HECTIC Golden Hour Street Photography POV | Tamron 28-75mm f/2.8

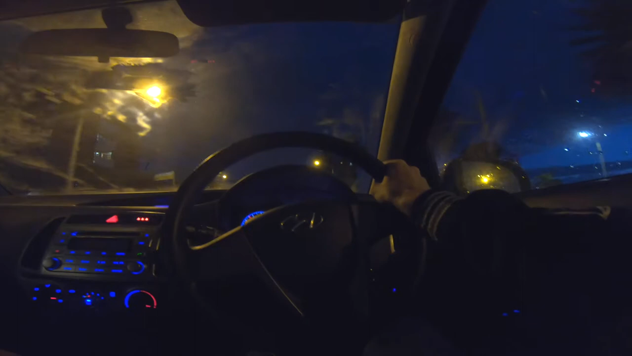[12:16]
Okay, I'm driving through St. Kilda. Back there was actually Hotel Esplanade. And you can see up here is Luna Park.